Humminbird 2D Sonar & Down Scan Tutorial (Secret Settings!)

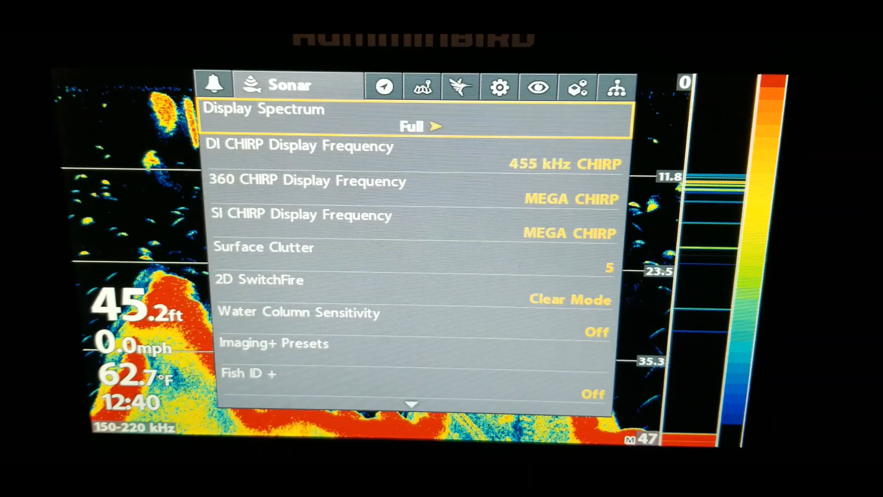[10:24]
On screen: depth 45.2 ft, water 62.7°F, speed 0.0 mph
pretty much the down imaging side is the same let's just take a look at that one over
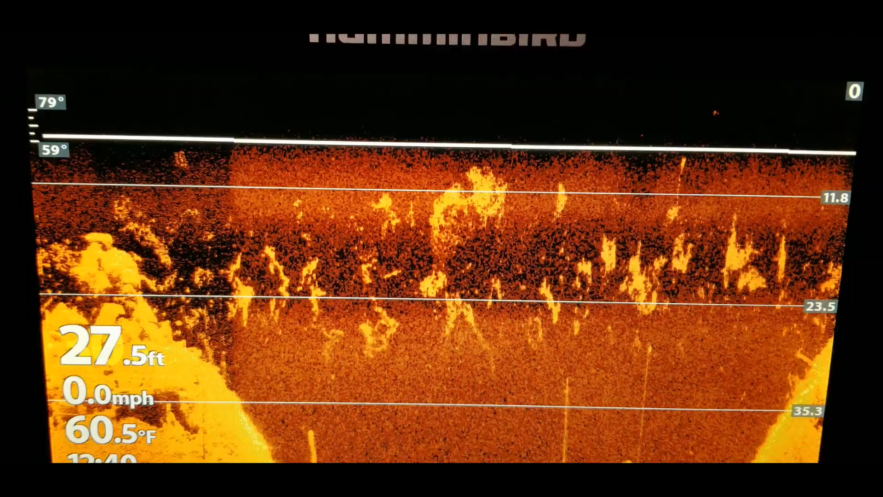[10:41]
On screen: depth 27.5 ft, water 60.5°F, speed 0.0 mph
arrow and on this obviously since we've
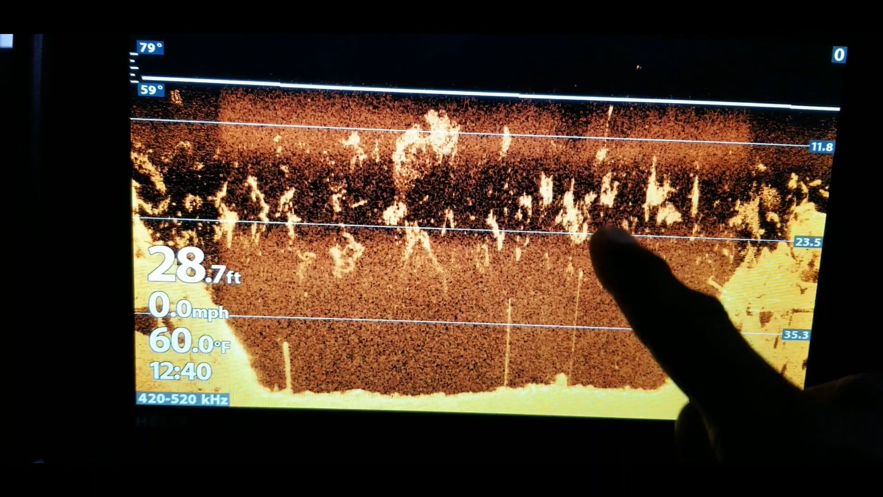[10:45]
On screen: depth 28.7 ft, water 60.0°F, speed 0.0 mph
already done it on the sonar side it's pretty much the same you just hit the menu button once and
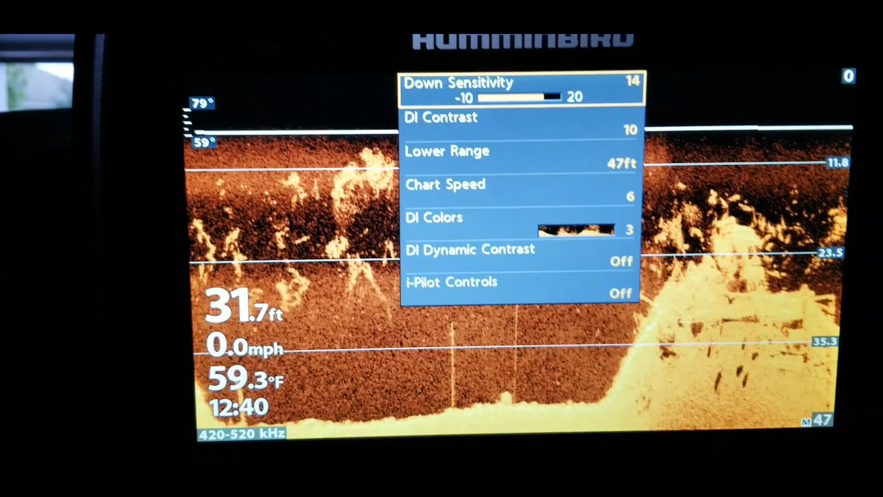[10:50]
On screen: depth 31.7 ft, water 59.3°F, speed 0.0 mph
we can go in here and clean this up so we'll go into sensitivity we'll kick that down some then we'll
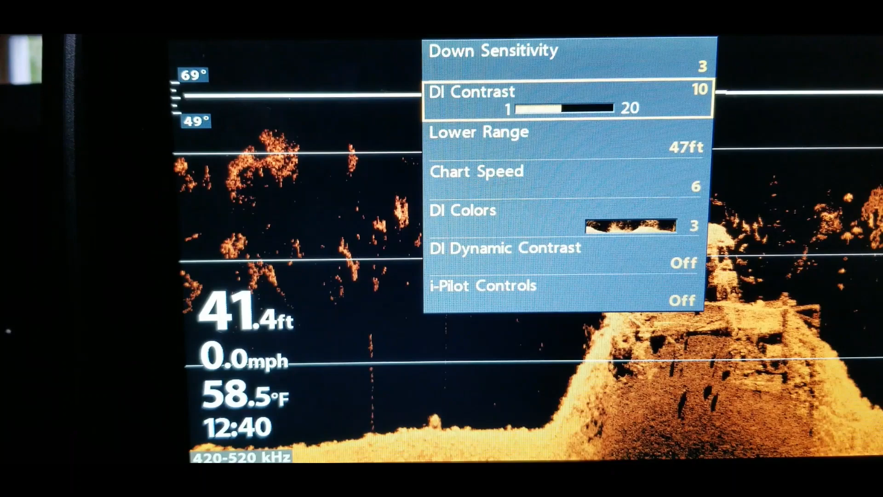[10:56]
On screen: depth 41.4 ft, water 58.5°F, speed 0.0 mph
go over to contrast let's see if we kick that down it kind of takes away what you're seeing on the
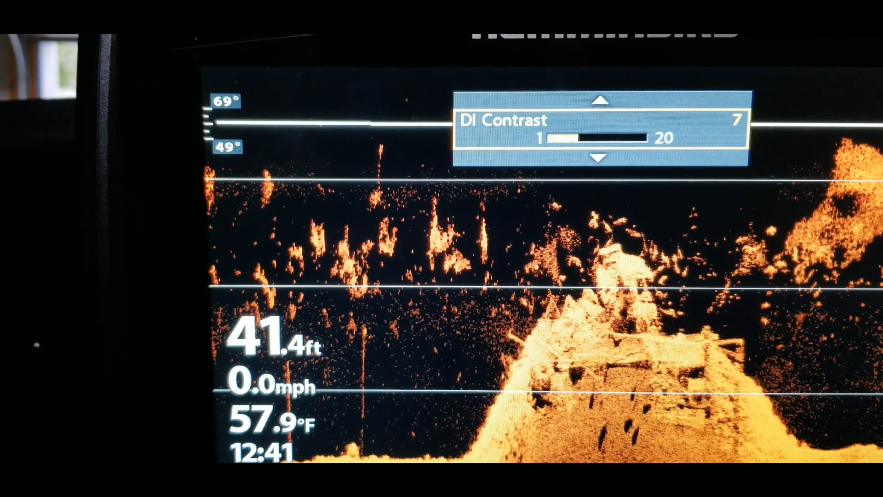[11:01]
On screen: depth 41.4 ft, water 57.9°F, speed 0.0 mph
screen if you go too far it'll get just distorted so we want to put that right in the middle someplace
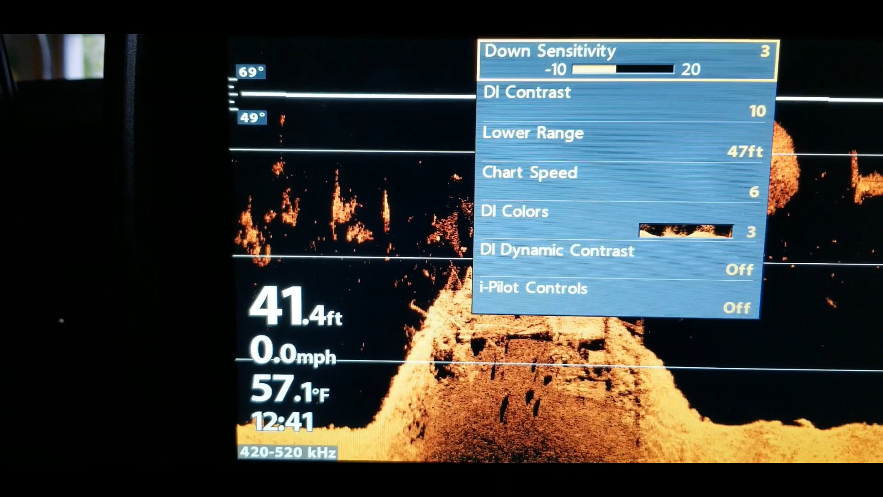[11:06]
On screen: depth 41.4 ft, water 57.1°F, speed 0.0 mph
where it's kind of clean for us but doesn't show too much
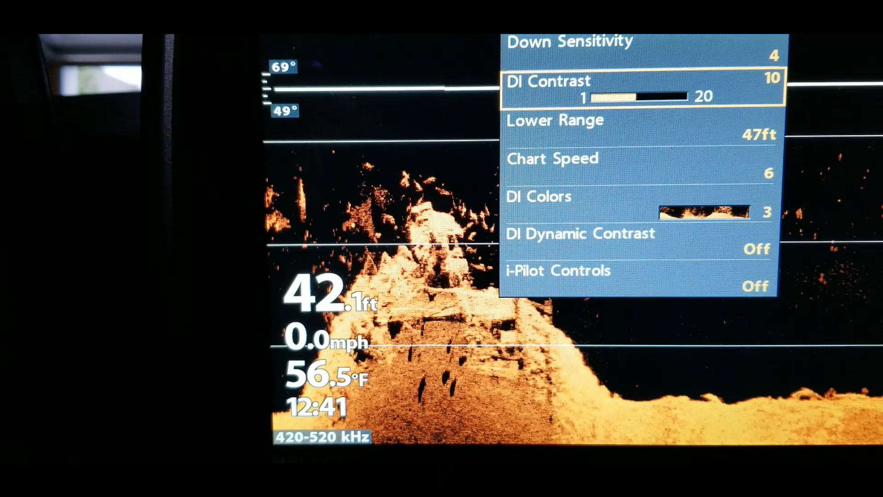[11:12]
On screen: depth 42.1 ft, water 56.5°F, speed 0.0 mph
clutter and distortion on the screen all right so lower range chart speed the different
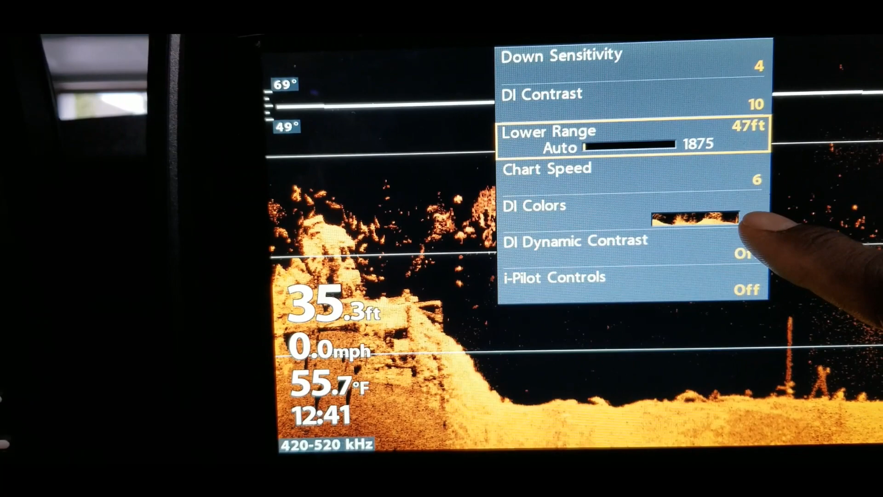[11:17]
On screen: depth 35.3 ft, water 55.7°F, speed 0.0 mph
color palette the dynamic contrast all of those are pretty much the same that was on the
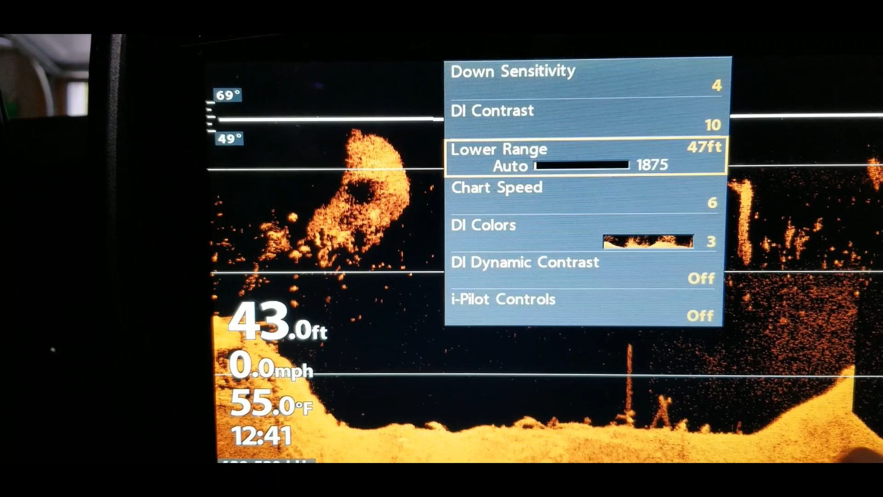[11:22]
On screen: depth 43.0 ft, water 55.0°F, speed 0.0 mph
other side I pilot controls so the settings and everything are pretty much the same so
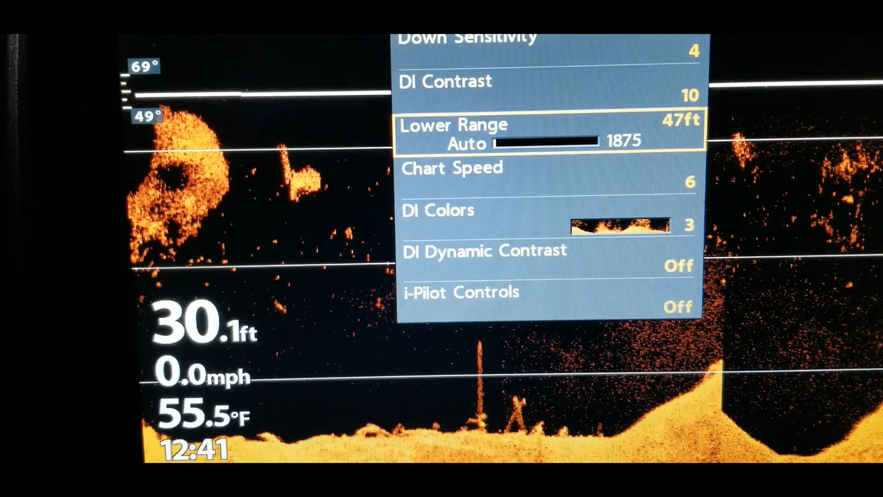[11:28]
On screen: depth 30.1 ft, water 55.5°F, speed 0.0 mph
this is something that I that I would suggest you guys go in and play around with but let me show you a few
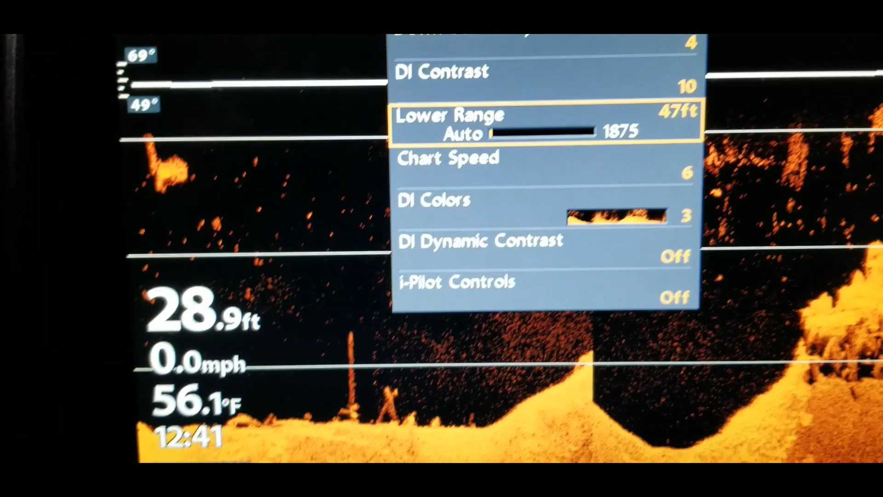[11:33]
On screen: depth 28.9 ft, water 56.1°F, speed 0.0 mph
tricks that you can use with these settings in order to kind of hone in
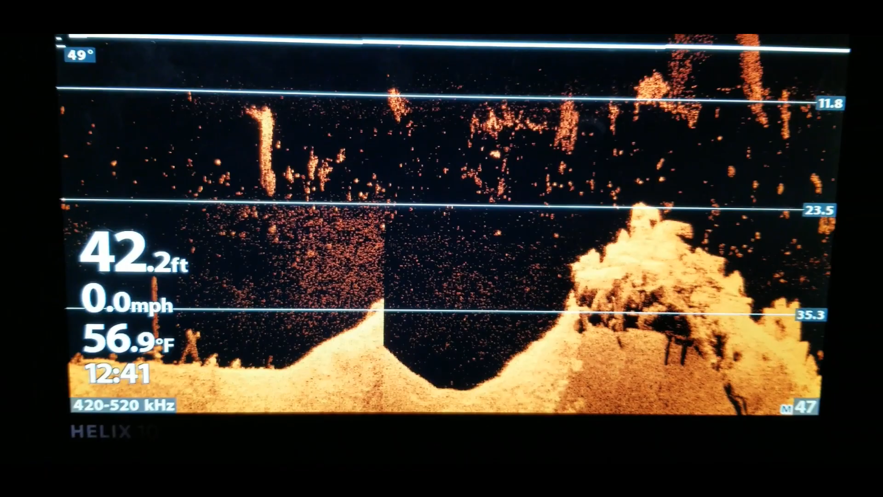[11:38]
On screen: depth 42.2 ft, water 56.9°F, speed 0.0 mph
or get a better view of things that you want to take a look at so now let's say that you're looking at
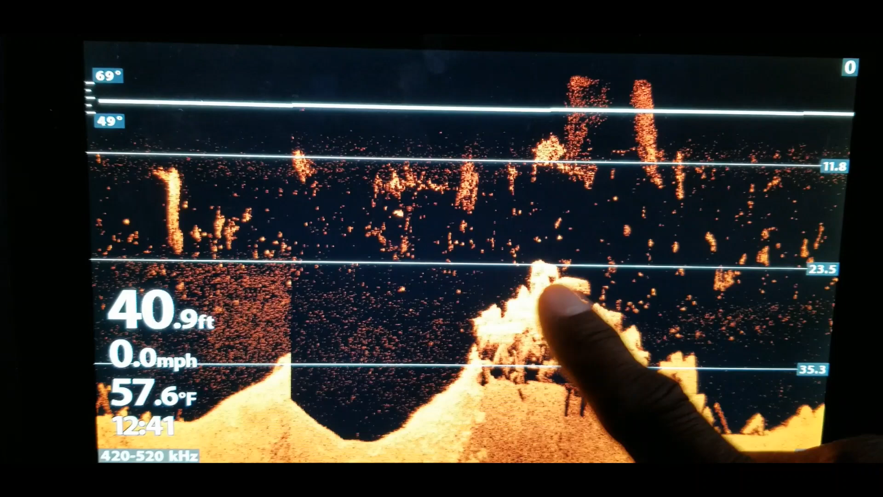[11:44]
On screen: depth 40.9 ft, water 57.6°F, speed 0.0 mph
this area right here and it's a brush pal or something like that you think you may see some fish down in the area so what
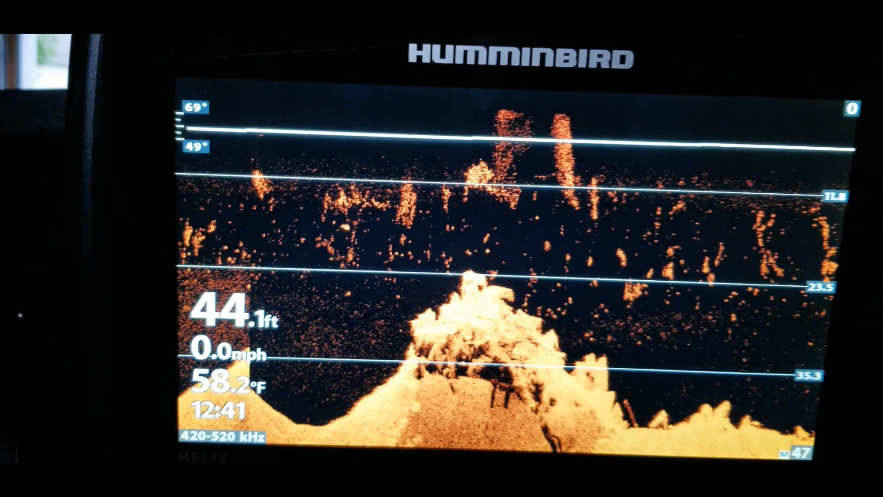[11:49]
On screen: depth 44.1 ft, water 58.2°F, speed 0.0 mph
you can do is move this arrow key over to the area that you have in mind
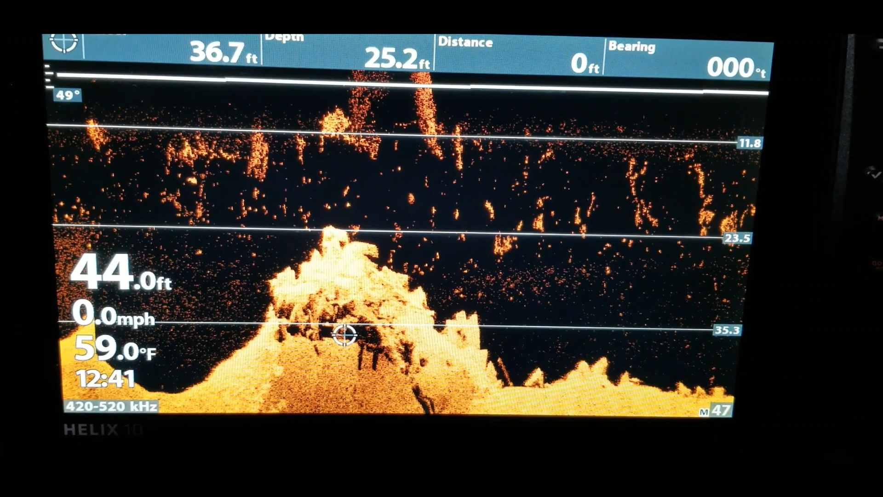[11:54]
On screen: water 59.0°F, speed 0.0 mph
that you want to take a look at and hit the plus button this plus button right here
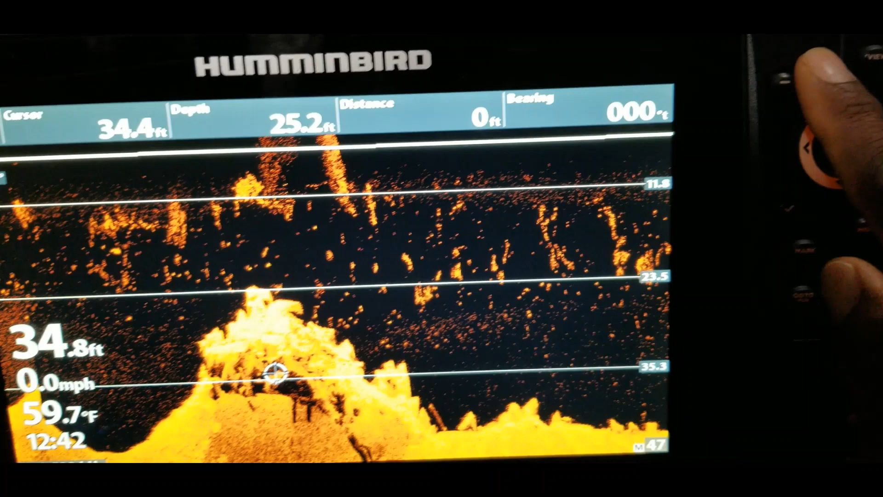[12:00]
On screen: water 59.7°F, speed 0.0 mph
and what that does is it will zoom in so now you can use your your arrow
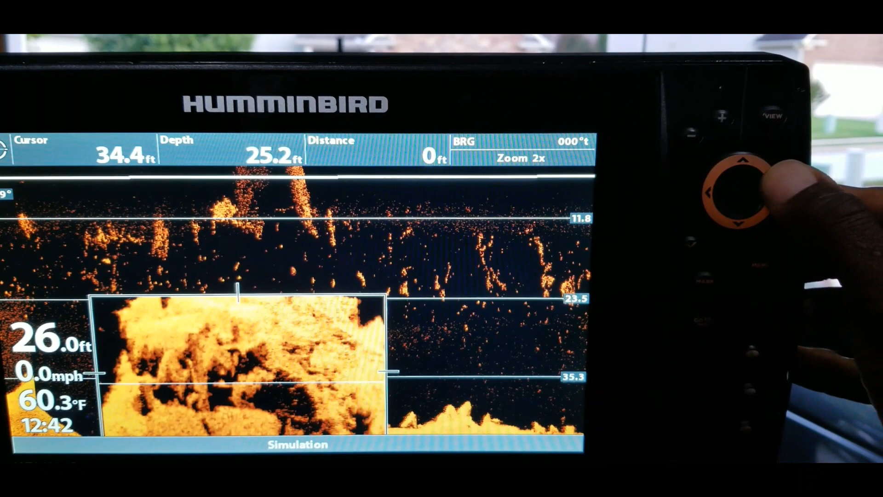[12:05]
On screen: water 60.3°F, speed 0.0 mph
button up here and move this menu around to take a closer look